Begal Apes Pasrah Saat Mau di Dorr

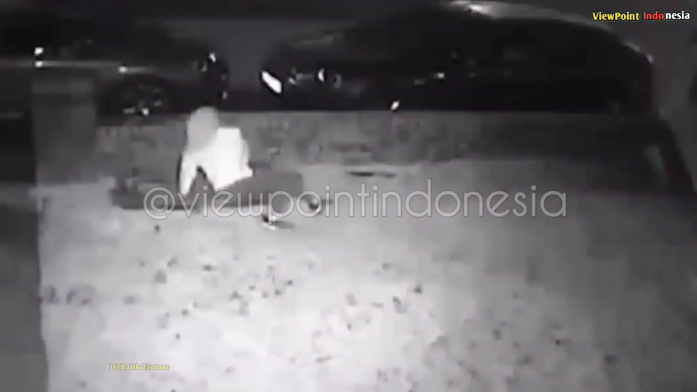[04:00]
Seorang perempuan terlihat dikejar segerombolan begal. Namun, perempuan tersebut berhasil lolos karena bersembunyi di balik trotoar. Mari kita lebih hati-hati saat berjalan pada malam hari, terutama bagi perempuan. Utamakan keselamatan, jangan ambil resiko menjadi korban kejahatan.
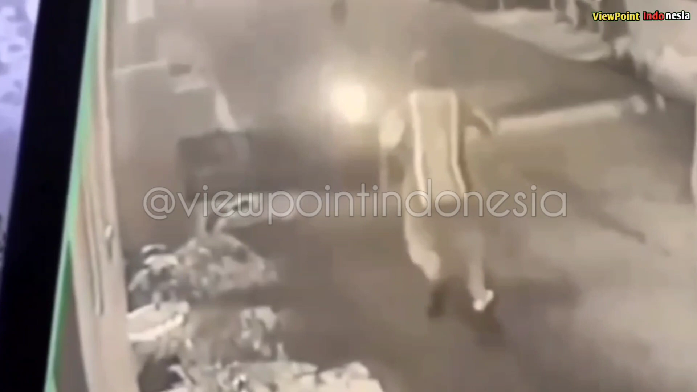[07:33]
Pelaku pun langsung melarikan, begitupun pedagang yang langsung mengejarnya.